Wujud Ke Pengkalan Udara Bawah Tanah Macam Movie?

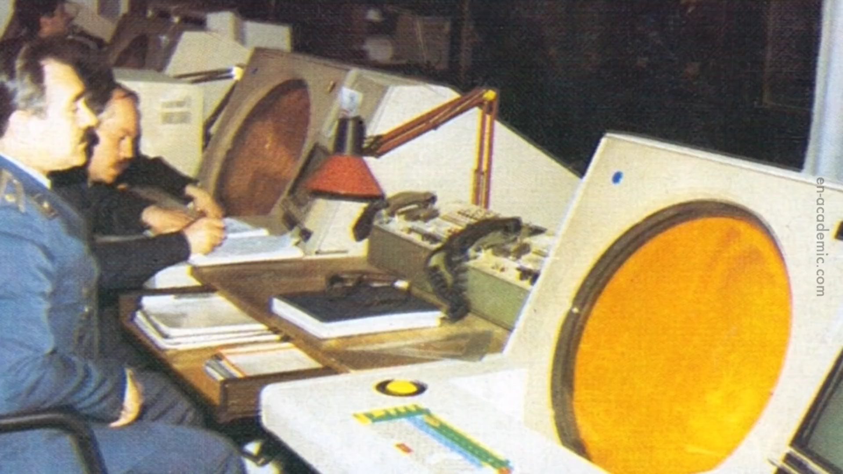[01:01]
Okay, yang pertama ia merupakan pusat radar tentera udara. Yang kedua, pusat simpanan pesawat tempoh seperti model MIG-21.